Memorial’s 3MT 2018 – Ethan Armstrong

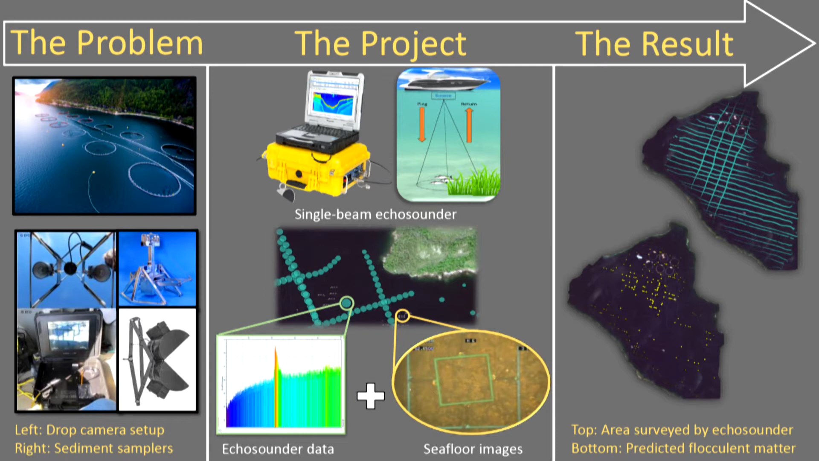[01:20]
The time it takes for the signal to return and the strength of the signal are both characteristics that we can use to identify objects in the water. So the question I had was, could we use data from an echo sounder to detect and discriminate flocculent matter from other substrates like boulders or sand?